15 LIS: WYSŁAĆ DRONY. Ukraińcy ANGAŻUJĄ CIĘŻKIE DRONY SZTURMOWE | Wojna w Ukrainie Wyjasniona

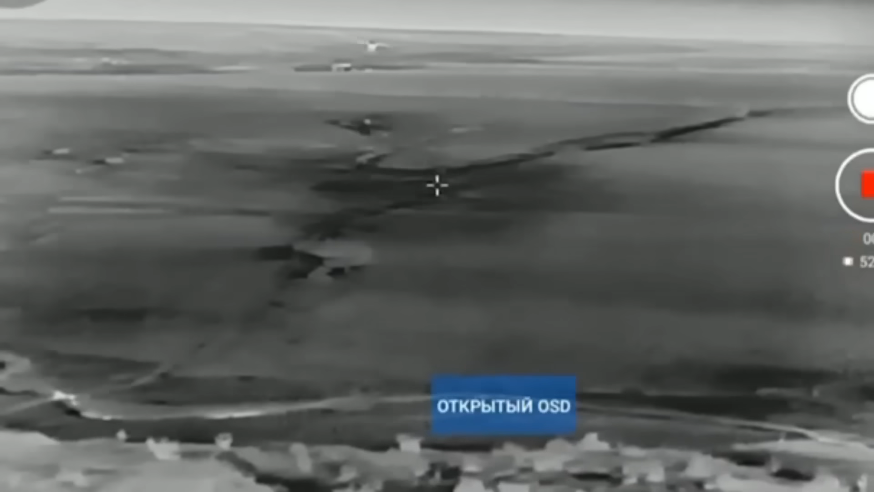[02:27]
Lecz największym koszmarem Rosjan są ciężkie oktokoptery, które nazywają Baba Jaga.
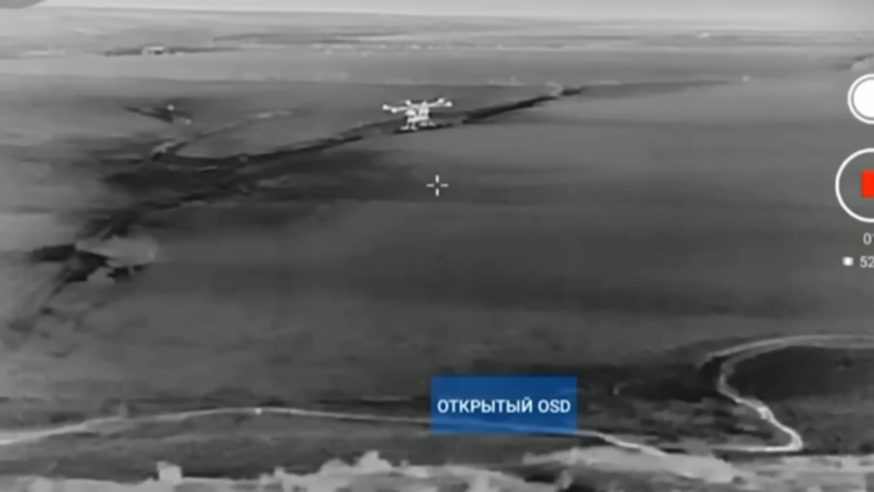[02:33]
Drony te przenoszą znacznie potężniejsze ładunki wybuchowe i mogą zniszczyć cały oddział jednym uderzeniem. Dlatego Rosjanie są gotowi poświęcić własne drony w nadziei, że te strącą te ukraińskie.
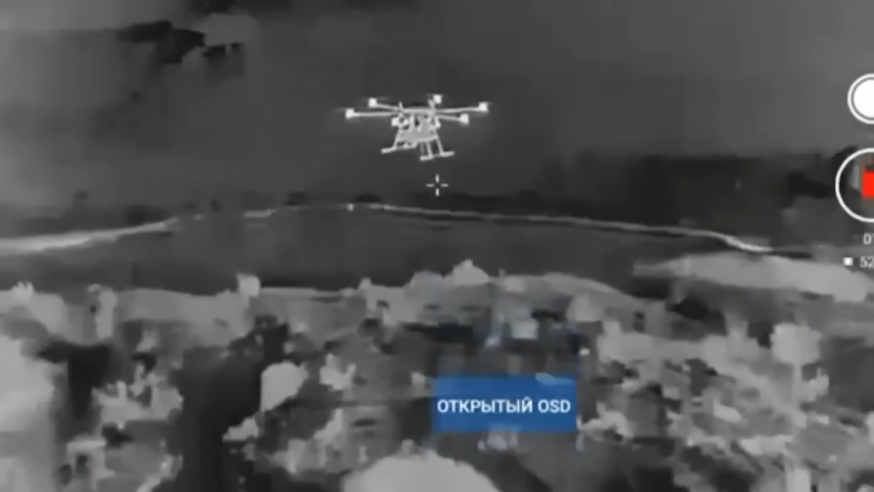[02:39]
Zazwyczaj Rosjanie tracą swoje drony na próżno, ponieważ oktokoptery pozostają praktycznie nienaruszone.